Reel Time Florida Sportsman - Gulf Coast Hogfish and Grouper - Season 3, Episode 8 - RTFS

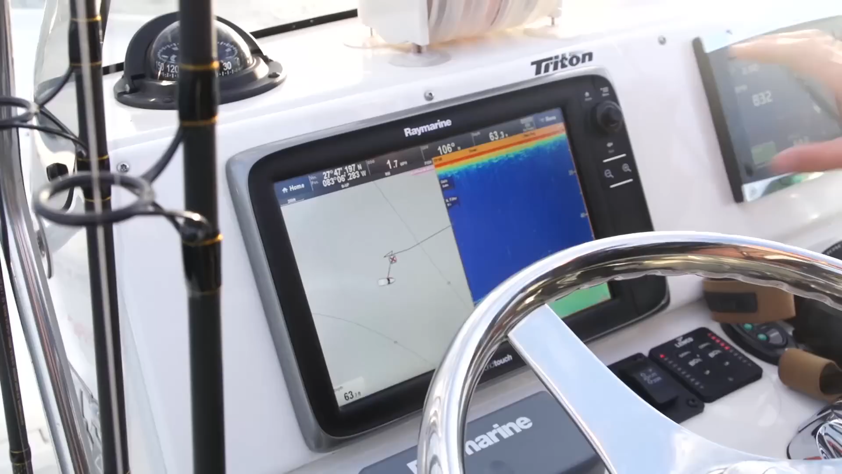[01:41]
I mean, these are small little ledges, and actually,
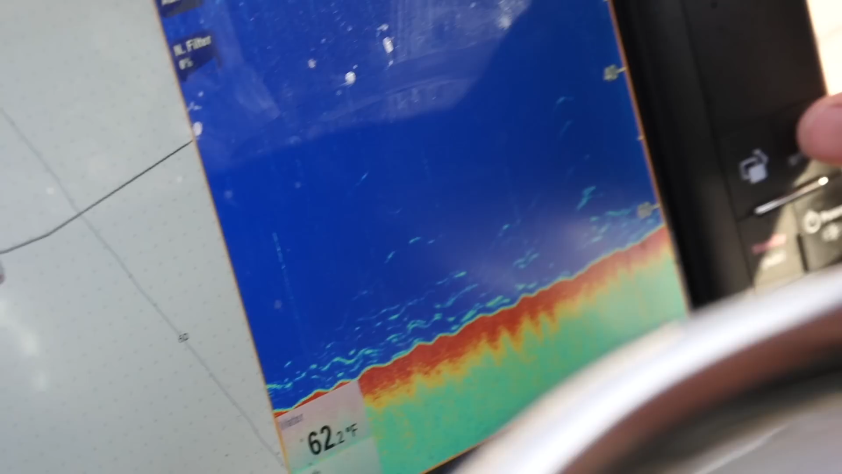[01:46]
Cody was saying, we don't want to be sitting even right on top of those ledges. These hogfish are known to be off the ledges onto the sandy areas.